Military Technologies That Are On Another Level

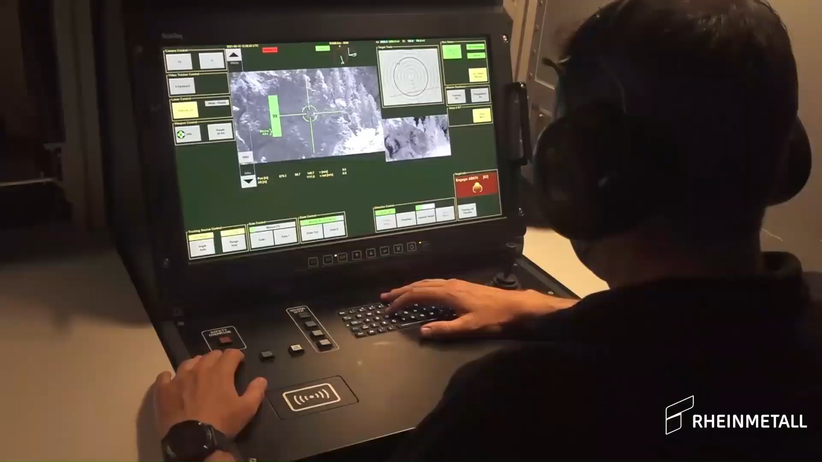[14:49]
The Skynex system also includes a radar and a fire control system,